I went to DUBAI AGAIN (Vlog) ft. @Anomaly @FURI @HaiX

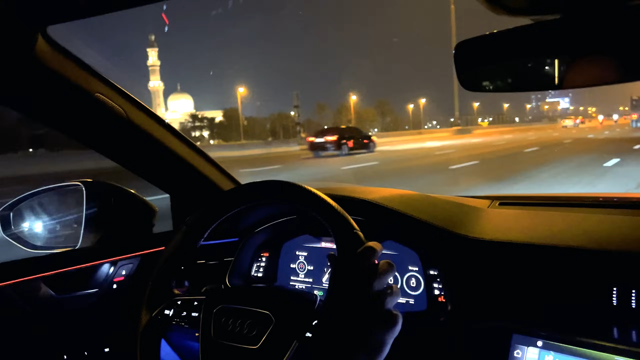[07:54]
This is fucked, bro. What's going on here?
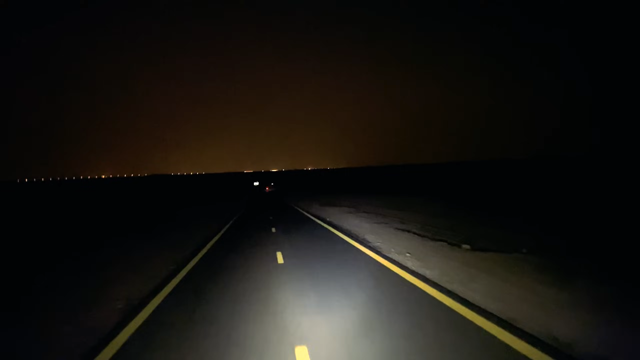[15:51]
This kind of changed my mind on biking. Oh shit, my light went... I might lose light completely now.